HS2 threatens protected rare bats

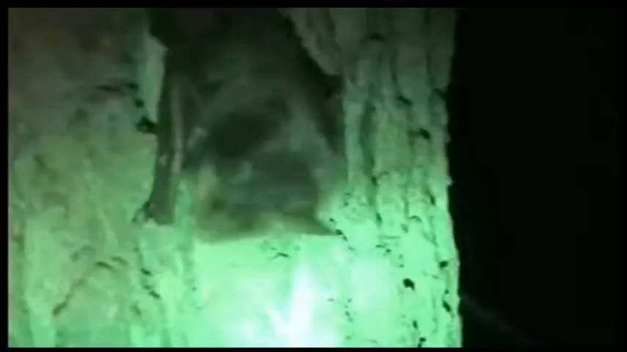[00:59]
one of Britain's rarest mammals called the Bechstein's bat, and we're worried about it dividing up the colony of bats in this area.